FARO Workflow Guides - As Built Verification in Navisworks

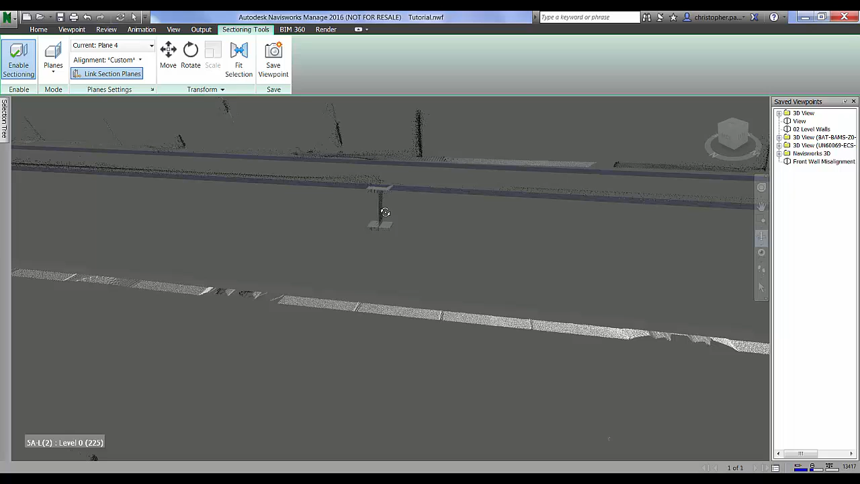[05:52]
a little bit higher than the design finish floor level so I'm just going to change my selection resolution to geometry again and have a little bit of a navigate around so I can square
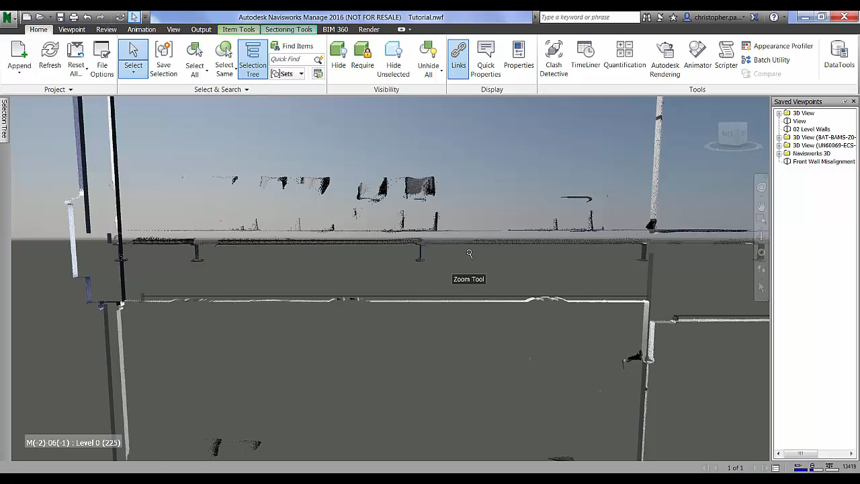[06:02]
this up and again I'm just going to use those measurement tools to take a perpendicular measurement between the design ceiling and the as built ceiling as it's been scanned
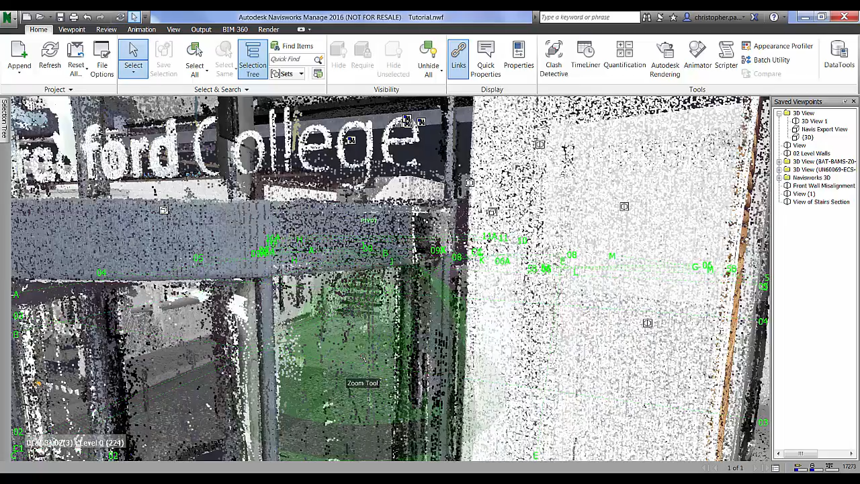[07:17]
the main foyer area so now we're in here I'm just going to go into my
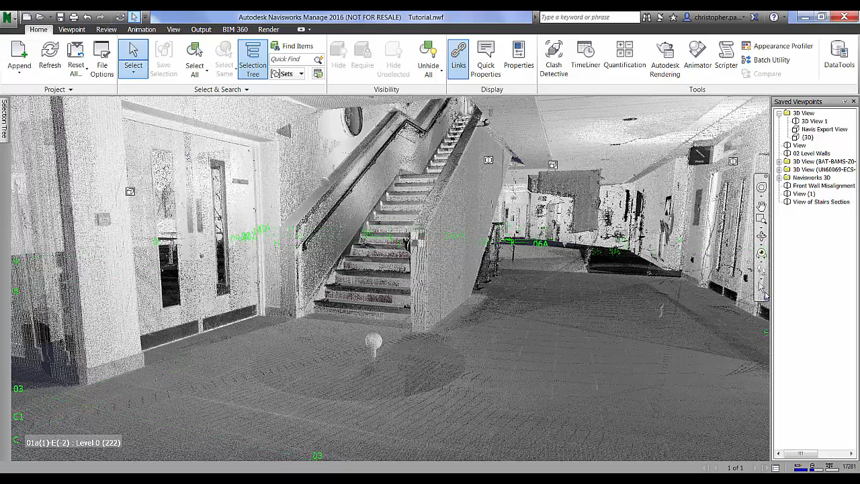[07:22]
walk and activate my walk command and I'm just going to turn on the third person and I'm just going to bring this guy up a little bit so he's
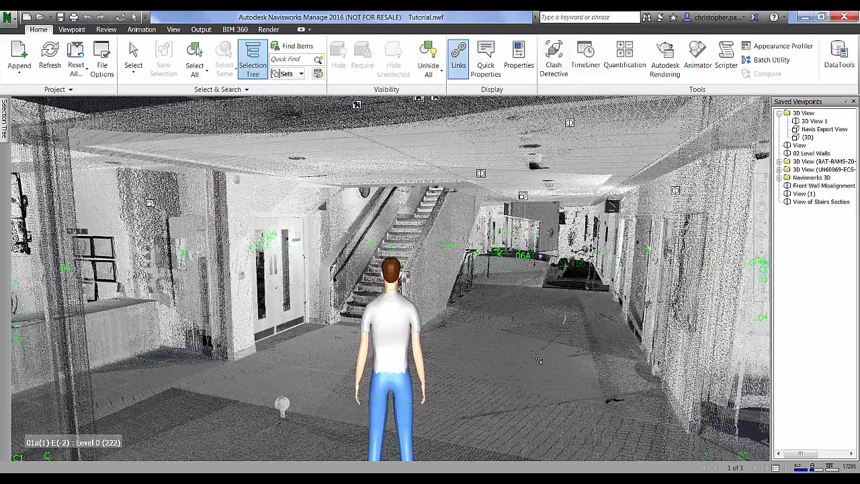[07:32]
in around about the right place if I just go back into my settings there and turn on gravity as I move forward you'll see that the guy just drops down to actually
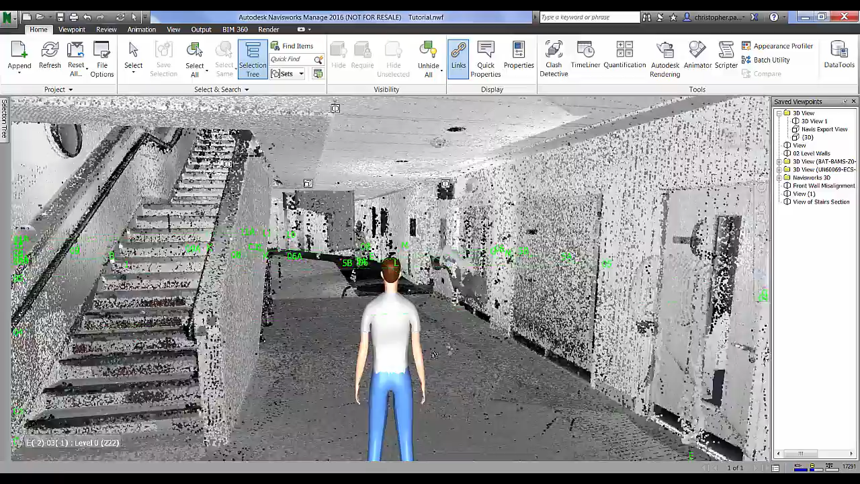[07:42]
walk on the the model surface itself so what we can do now is just navigate around the model
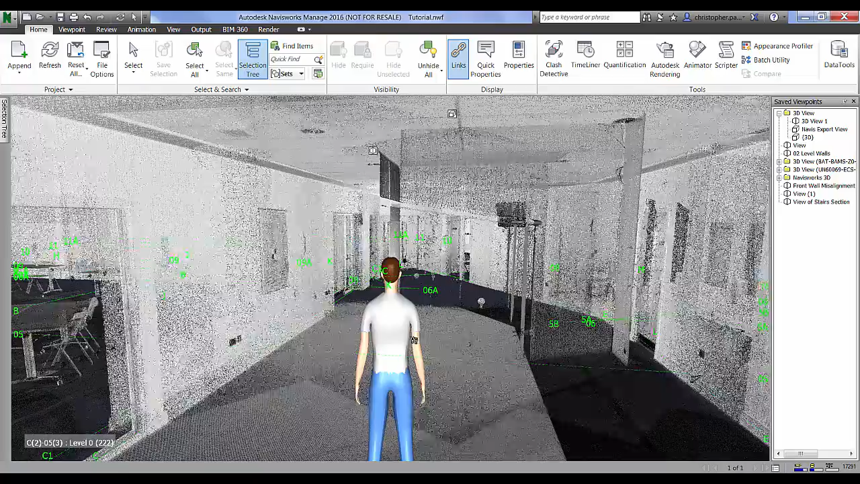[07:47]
and look for any noise and things so you can see we've got quite a lot of noise there off some mirrors
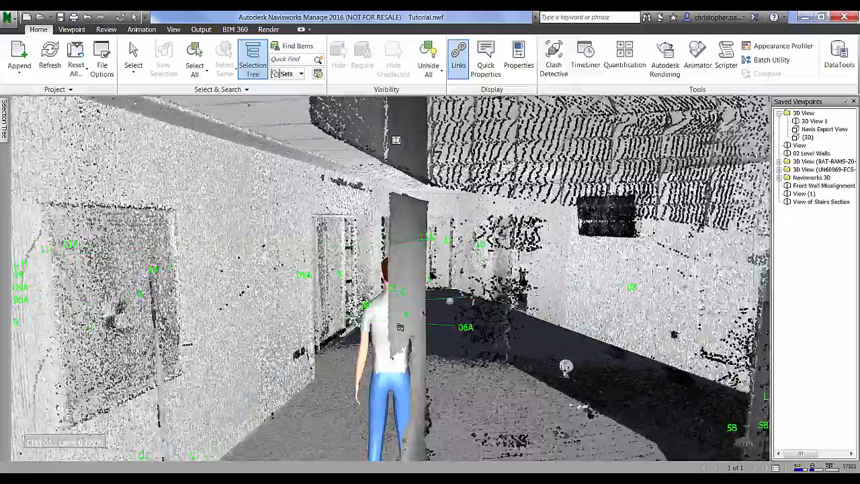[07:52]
that were in the toilets which really would need cleaning out the model or the scan sorry and we can just
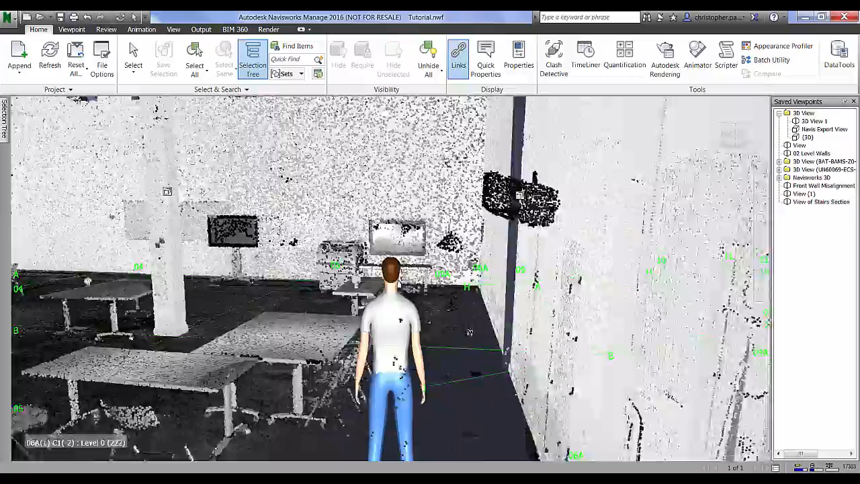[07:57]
navigate around here and do a bit of a remote inspection
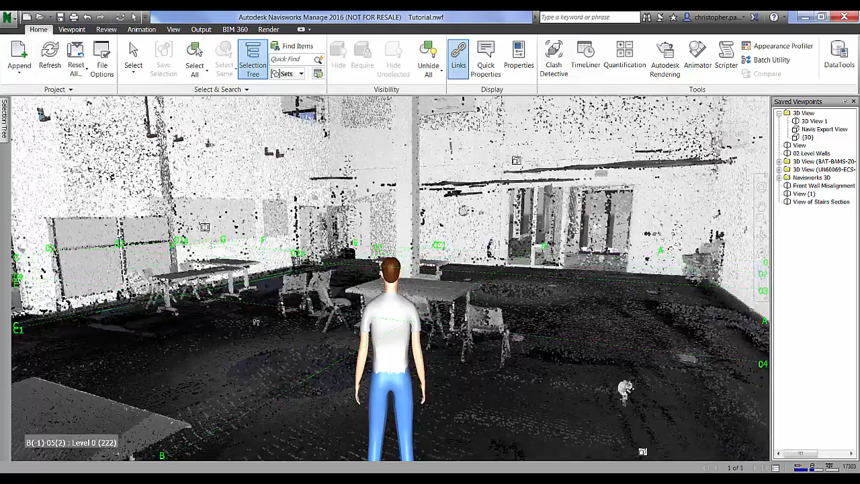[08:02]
what we could do we could turn the model on as well if we wanted to and save the view viewpoints as they are so that we could actually
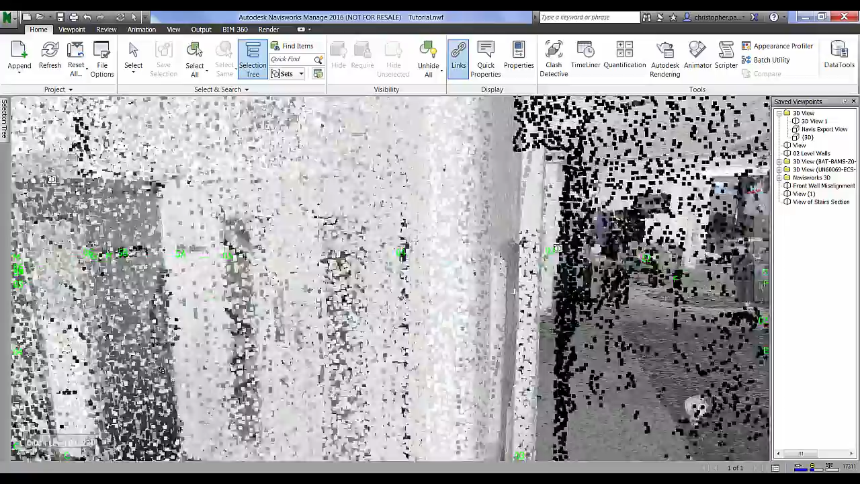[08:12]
highlight things or do a sort of remote remote as built inspection as it were but if I just take the guy up the stairs here and have a look on the
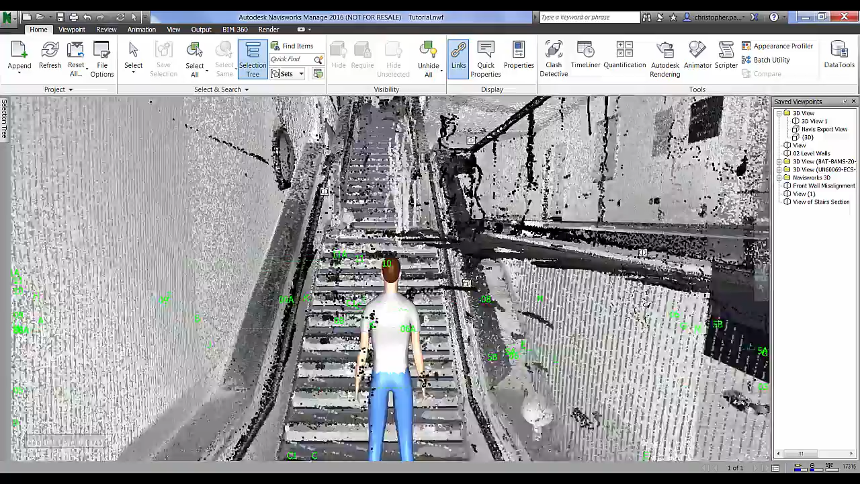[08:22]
first floor this is also good for looking at
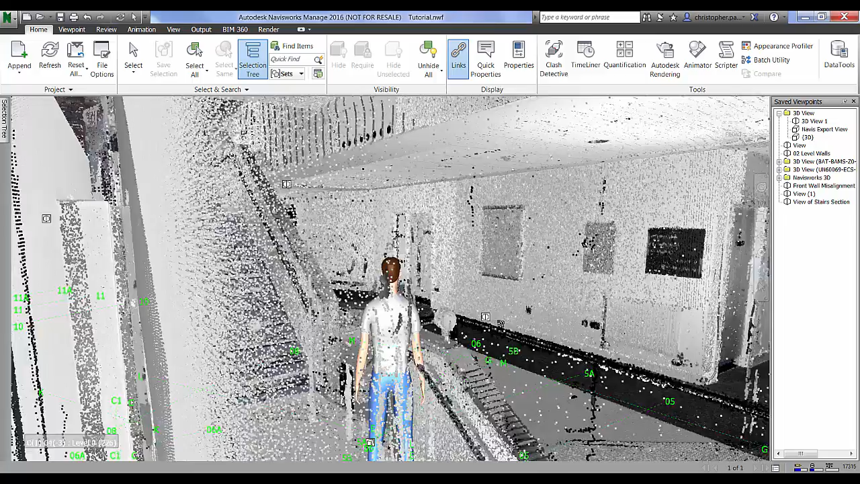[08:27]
clearances and things and how how well people can circulate around the building but if we just go and
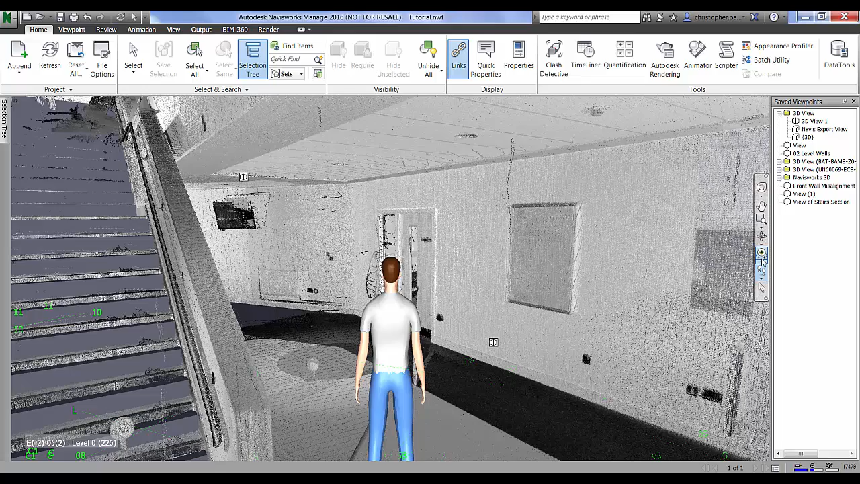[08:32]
change the the view to look around so we can actually have a bit of a
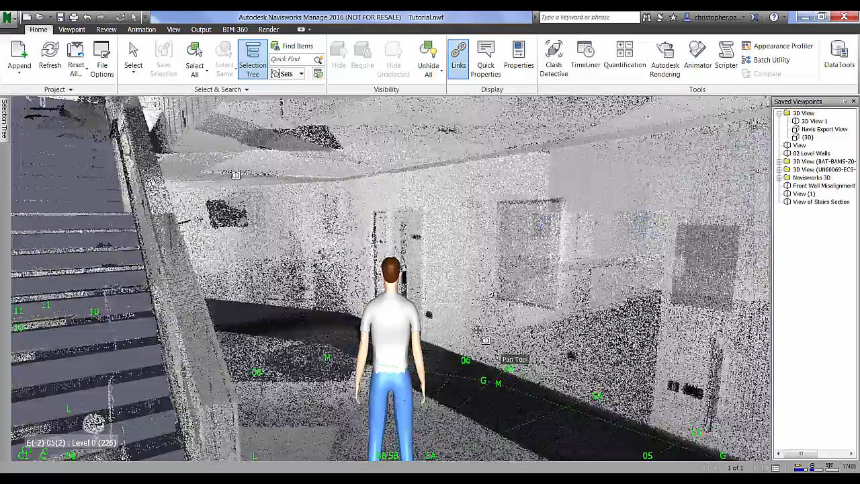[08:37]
look around from this guy's perspective so there we are we can actually stand in a spot and